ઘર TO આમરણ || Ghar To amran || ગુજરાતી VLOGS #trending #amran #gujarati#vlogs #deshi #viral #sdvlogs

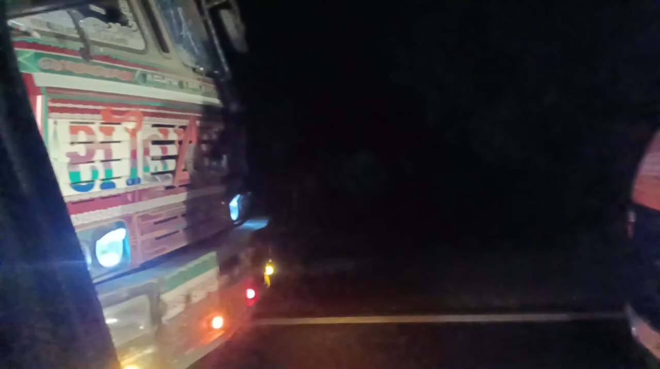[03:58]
તો મિત્રો, અહીંયા શું હતું, એક્સિડન્ટ તો ટ્રાફિક થઈ ગઈ છે બહુ દાજી,